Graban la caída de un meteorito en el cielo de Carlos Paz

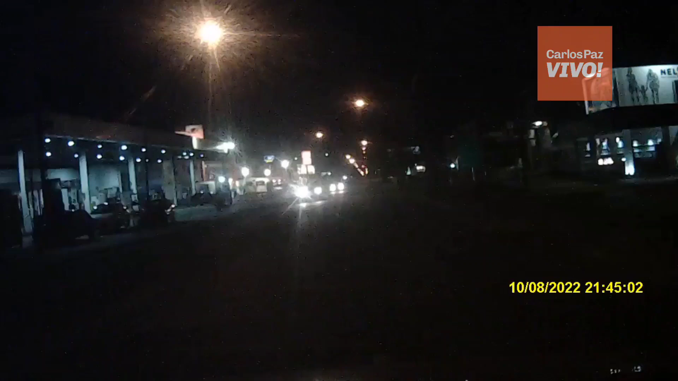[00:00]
salir. Si se te apague, te puede pasar también en una esquina cuando baja la velocidad. También te va a bajar la... ¡No! ¿Qué fue eso? Una estrella fugaz. Fue una estrella fugaz, David, eso. ¿Qué iba a hacer, boluda? ¿Zarpado? ¿Algo se estrelló? Ah, si se desintegró. ¿Cómo va a ser una estrella fugaz si era...